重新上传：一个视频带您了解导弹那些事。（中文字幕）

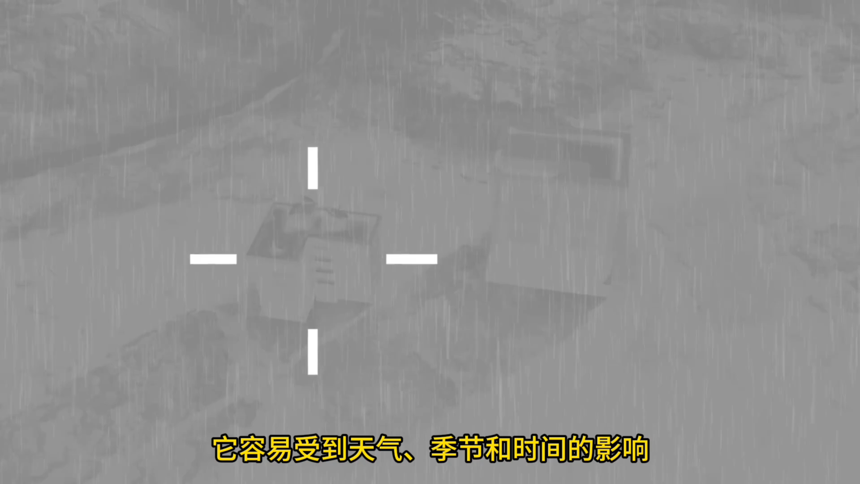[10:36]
A method like this, where the missile follows signals emitted by the target, is called passive homing guidance.